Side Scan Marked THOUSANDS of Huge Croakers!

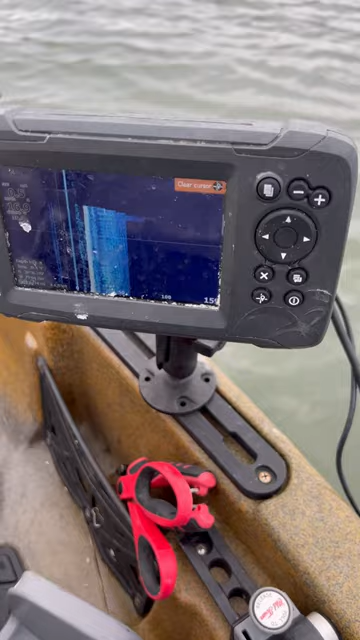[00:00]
So I figured I'd show you this kind of neat.
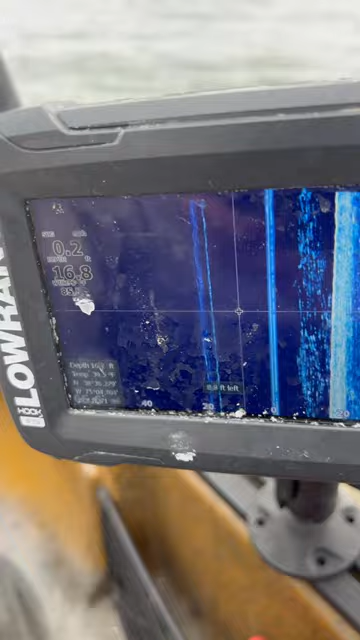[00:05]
I put on side scan just to see what how thick these fish are. All these streaks right here are all croakers.
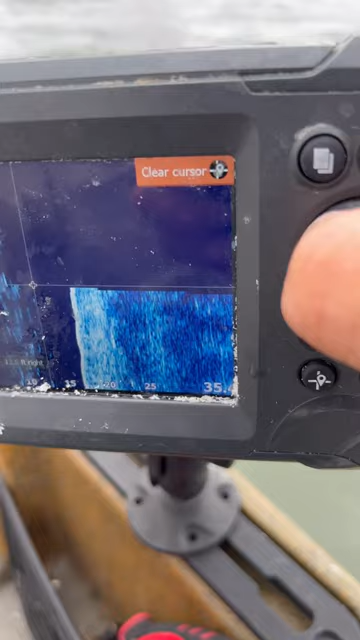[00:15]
I mean like massive schools of croakers and none of them are you know under 14 inches which is kind of crazy.